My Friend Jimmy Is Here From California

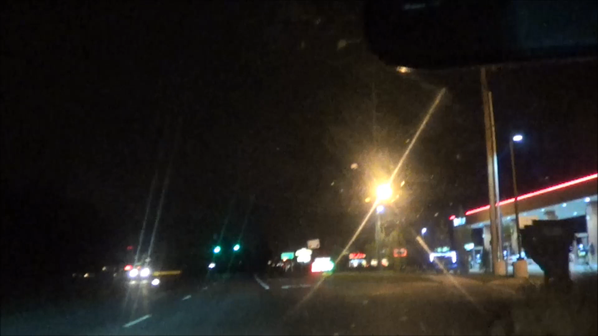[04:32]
Getting some beer. And the police are here. A couple of them. A couple, three or four.